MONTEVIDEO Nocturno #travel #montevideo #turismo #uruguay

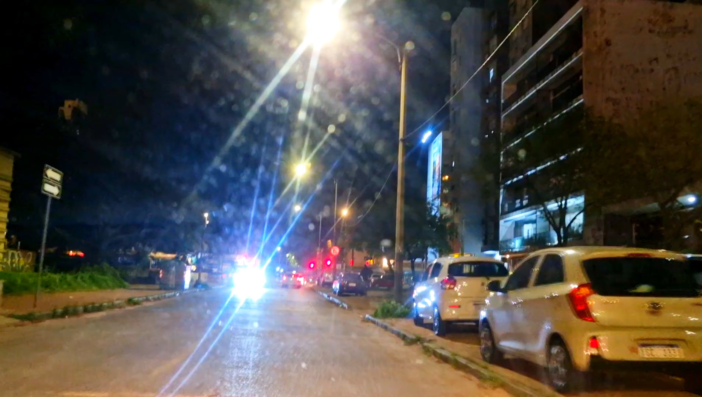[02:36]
Vamos a doblarla a la derecha En este pequeño recorrido nocturno Por Montevideo
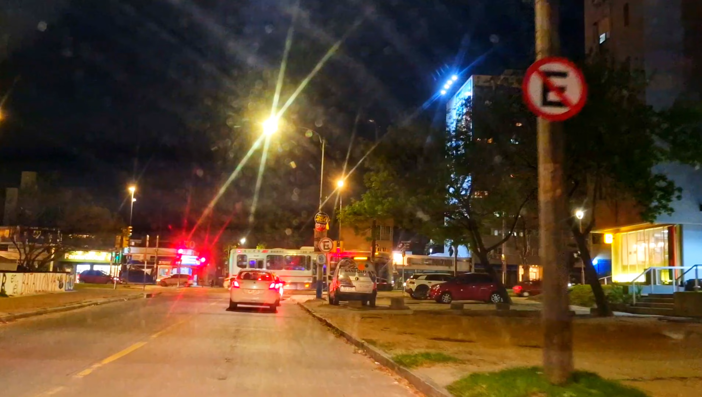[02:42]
Vamos a limpiar un poco los hidrios
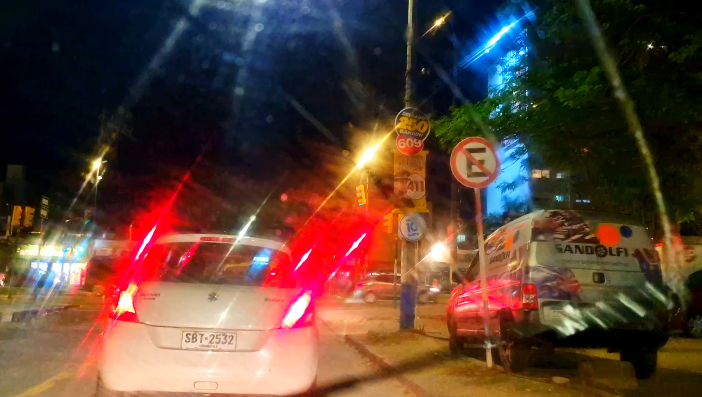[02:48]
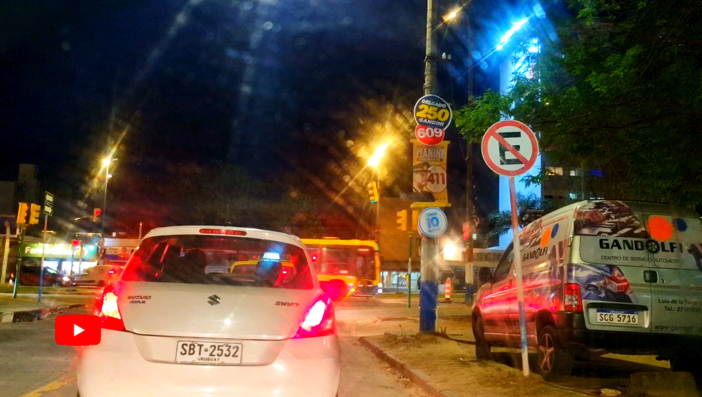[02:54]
Como les decía Tenemos 15 grados de temperatura A las 7 y 50 150 de la noche Ahí cambia el semáforo Cambia la luz Nosotros volvamos a la derecha
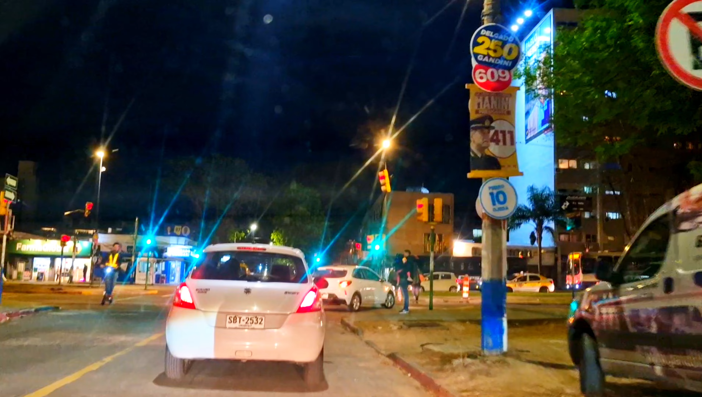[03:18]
Por Avenida Italia Esta es Avenida Italia La tomamos hacia el este
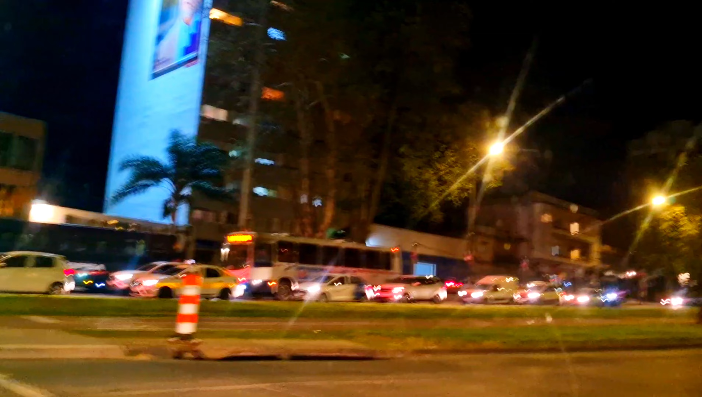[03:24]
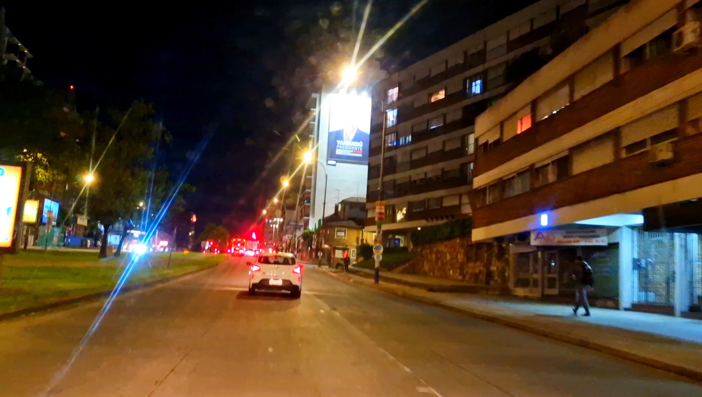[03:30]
Así está Avenida Italia en esta hora A las 7 y 52
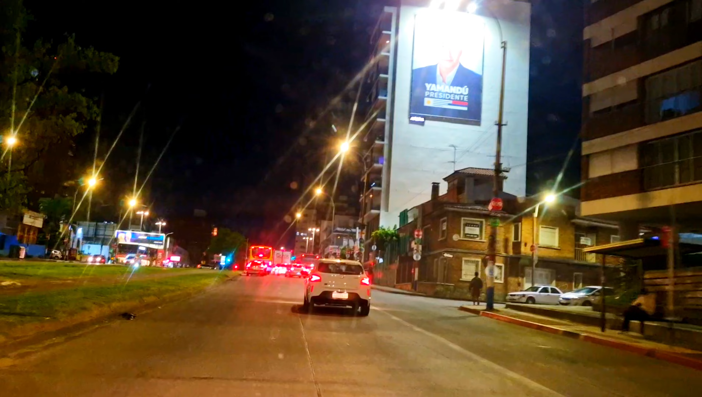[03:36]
Con 15 grados de temperatura
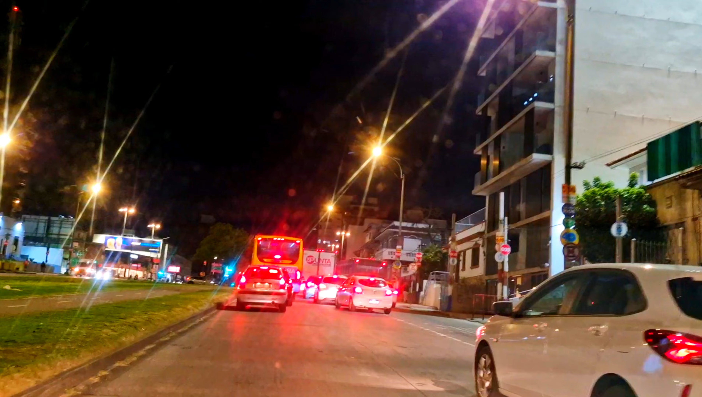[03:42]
Estamos en el semáforo de Avenida Maipú Maipú y Avenida Italia
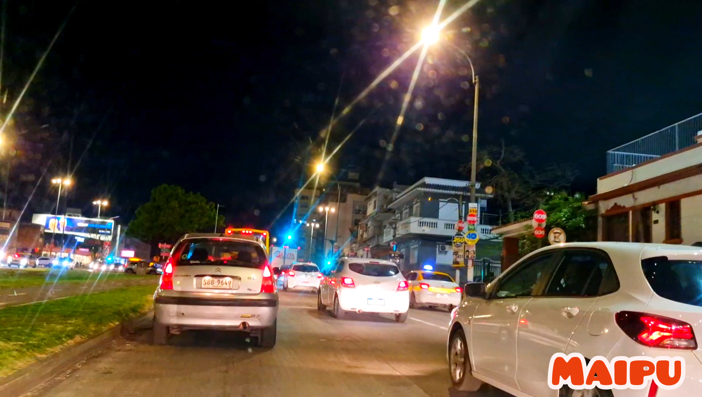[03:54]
Próximo semáforo La próxima avenida es Luis Alberto de Herrera
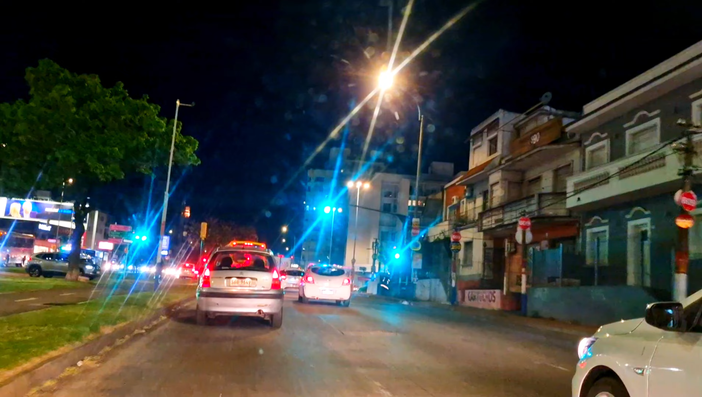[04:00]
Esta avenida que vamos a cruzarla ahora La ancha es la avenida Luis Alberto de Herrera
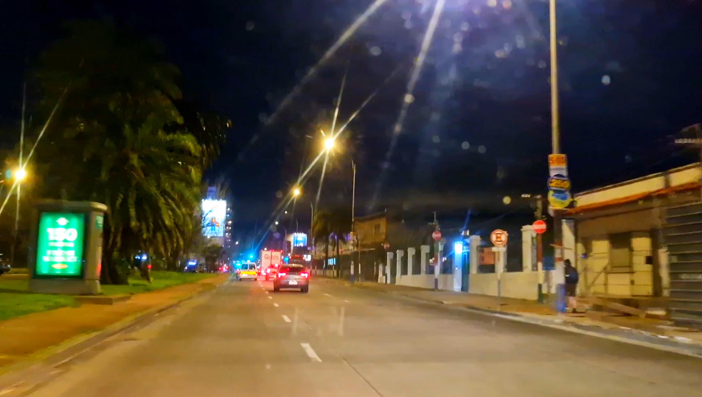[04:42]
La próxima es Cervantes Magariño Cervantes Donde está el hipermercado disto
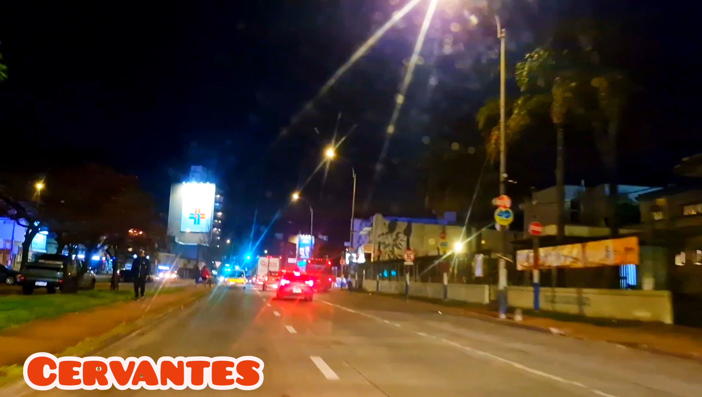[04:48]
Acá cruzamos Magariño Cervantes Seguimos rumbo a Leipú Con la avenida Italia
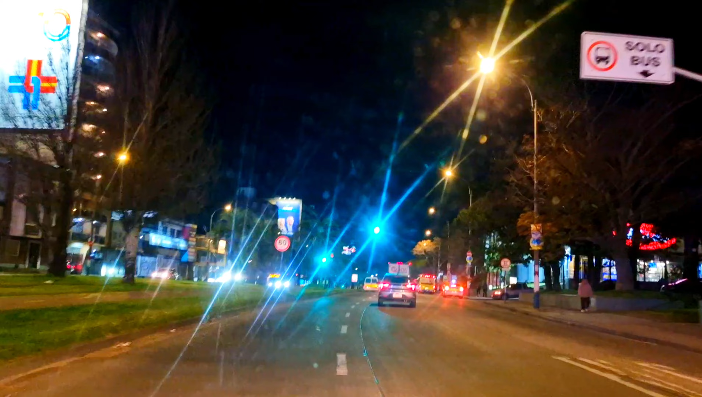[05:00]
Haciendo un pequeño recorrelo Esta parte de la avenida Italia Es 60 kilómetros por agua Recuerden que después de la avenida Italia Y Paulington y Goyer llega a ser 75 Esta esquina que pasamos es Ansani